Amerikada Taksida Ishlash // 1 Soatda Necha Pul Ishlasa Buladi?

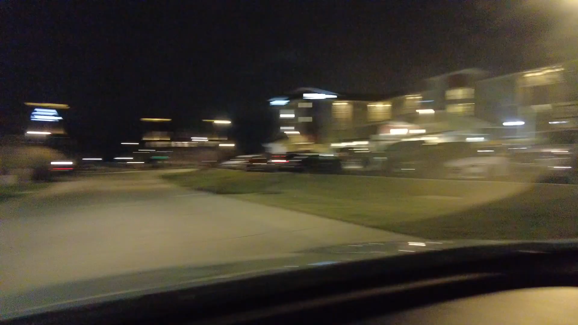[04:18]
Bitta narsa betda remont topish kerak.
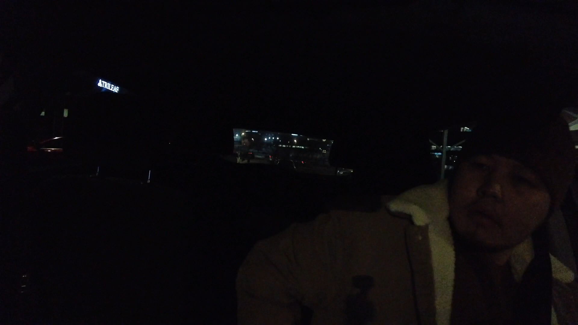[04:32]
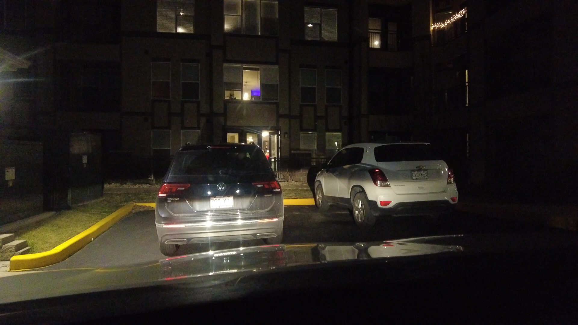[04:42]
O'zi mana telefonda aytib qo'ydim, men keldim deb. Mana o'sha yerdan qo'lini ko'taryapti, mana shu yerdaman deb. O'zi kelishadi. And I'll just have
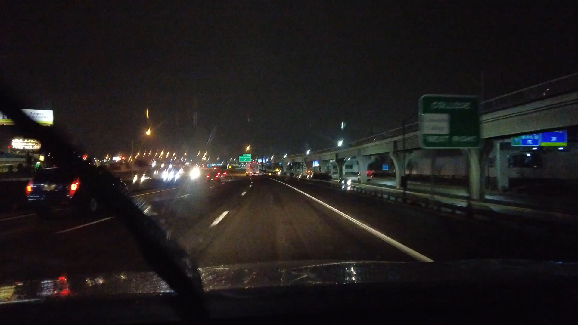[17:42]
Ana o'ng tomonda hozir aeroportga keldim. Aeroportga yaqinda bitta odam olib kelgan edim. Endi aeroportda kelib ko'rib chiqamiz. Eng odam ko'p olinadigan joylardan bittasi shu aeroport hisoblanadi. Aytki odam olib kelinadi, odam olinadi.
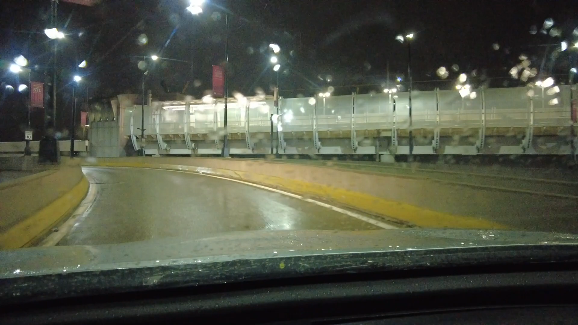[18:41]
American Airlines, Spirit va havo yo'llarining nomlari.
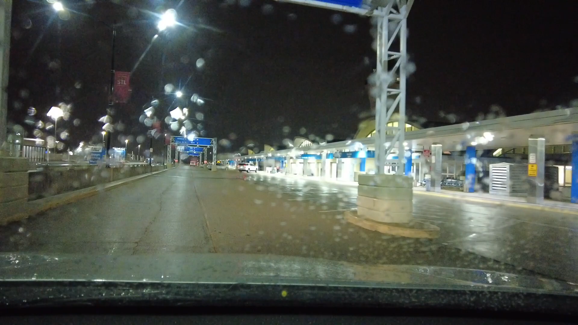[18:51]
O'shalar mana shu 1-chi, 2-chi, 3-chi eshikka boradi. Undan keyingisi yana qanaqa havo yo'llari bor? Cape, Spirit, Delta, American. Keyingisi Frontier, Delta, Alaska.
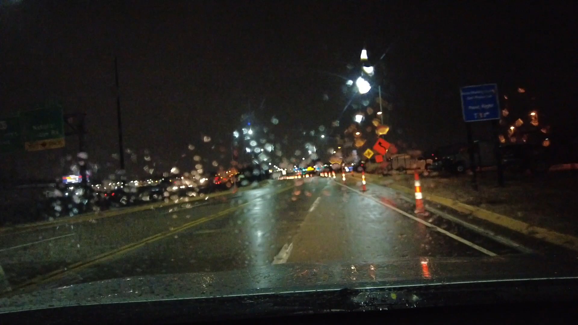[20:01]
Mana shu screen, shu screenga qarab qanaqa samolyot,
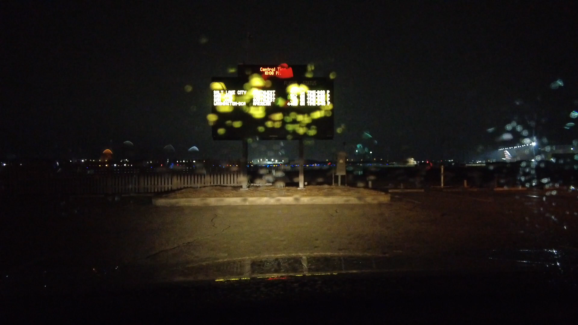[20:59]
mana shu yerdan tomosha qilib o'tursa bo'lar.